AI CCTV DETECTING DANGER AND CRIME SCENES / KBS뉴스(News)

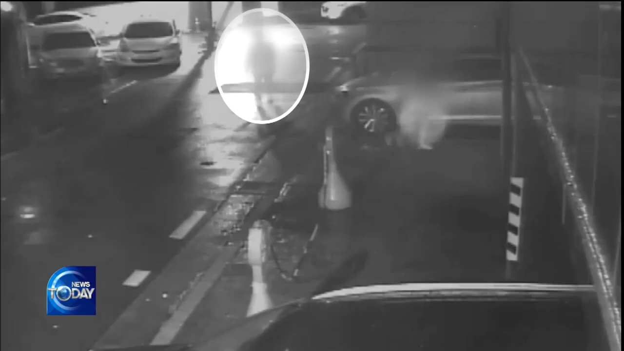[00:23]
A man follows a woman keeping a few meters of distance between them.
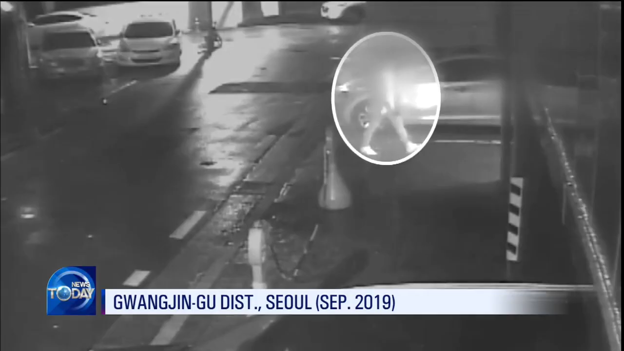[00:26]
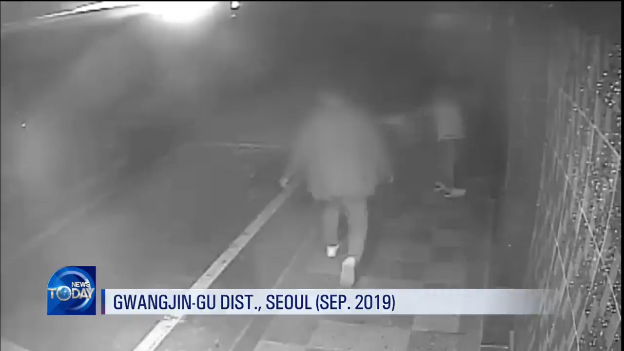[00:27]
When she enters a building, he suddenly attacks her from the back.